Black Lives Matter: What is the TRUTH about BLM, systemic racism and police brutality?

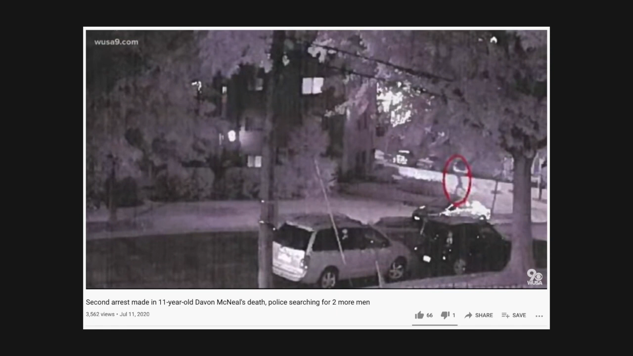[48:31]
Police say these screen grabs from surveillance video showed Davon running to his house to get a charging cord. They say they also show Carlo General, one of 3 suspects still at large, firing his handgun nearby. And it's not just Davon.